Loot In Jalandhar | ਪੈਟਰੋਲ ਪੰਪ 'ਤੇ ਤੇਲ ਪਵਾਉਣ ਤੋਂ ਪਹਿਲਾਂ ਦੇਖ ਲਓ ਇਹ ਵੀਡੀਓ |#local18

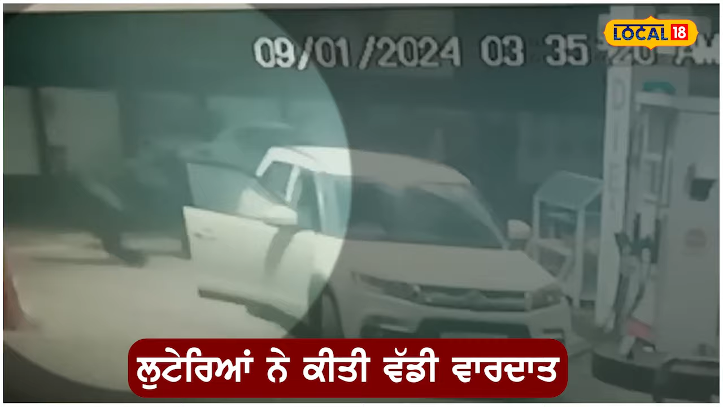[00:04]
गन पॉइंट दे उते कार दी लुटखो कीती गई है ते तस्वीरा CCTV दे विच भी कैद हुन्या ने तस्वीरा दे विच साफ देखा जा सकता है कि एक सफेद रंग दी कार खड़ी नजर आ र